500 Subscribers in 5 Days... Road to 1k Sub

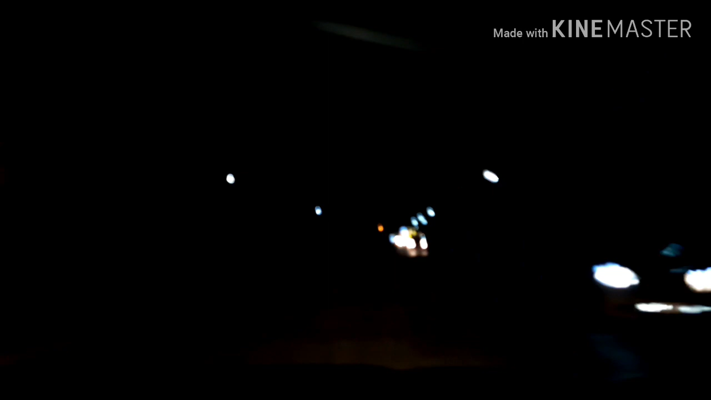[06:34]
Coastal bridge sa pating iubang. Nami sa likod ni Agi kay daily traffic advantage. Kaso na makita ninyo ng Juan diha. Sige lang, kayo muna ako nag-vlog na ni restaurant ni Hayat kayo diha. Puro mo kaya kung camera ko. Sinsya kayo na ninyo ha. Kanadiyo, kanadiyo. Ako isang gamay. Kanadiyo. Maghimo ko vlog niya para makita ninyo. Kung ano yung madalas sa Thailand, ilaan ka mo din.
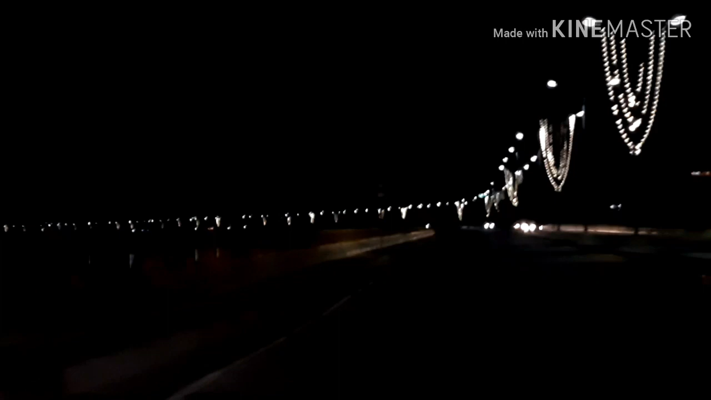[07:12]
Kung asa video research. Ito lang yung Chonburi at Coastal Bridge. Chonburi Coastal Bridge, makita ninyo dyan yung Dutch View. So, namin din karon. About 10 kilometers ang kataasan din sa kanina kulay.
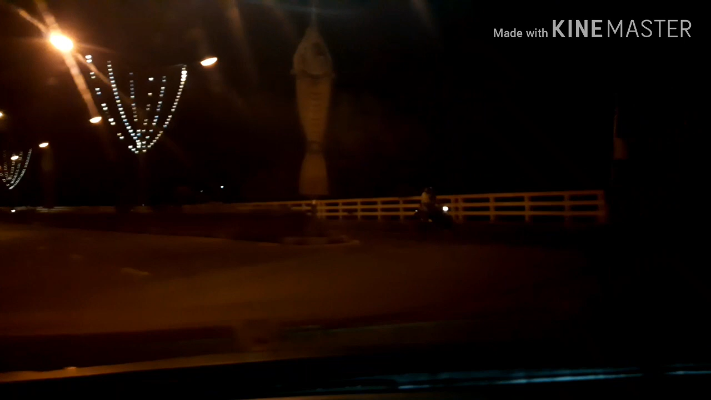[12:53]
Pauwi na, galing sa gala, galing sa blowout ng 500 subscribers. So traffic muna, so hinto. So we're here now in a traffic light.
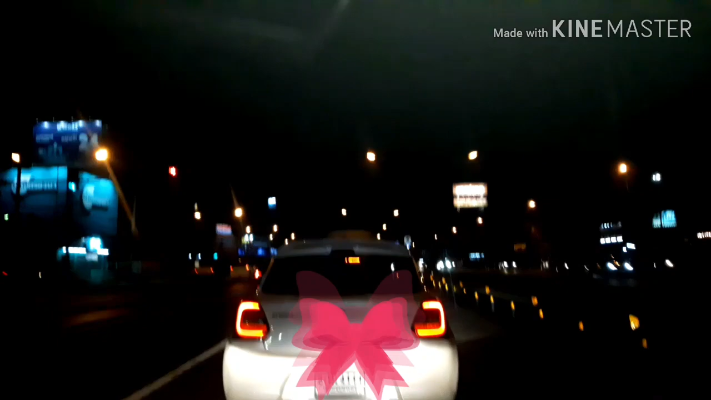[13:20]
Stop muna, right? Okay, let's go to the left. Right. Here we go, we're going home, from gala. Sa blowout sa 500 subscribers. Okay, malapit na. Turn left.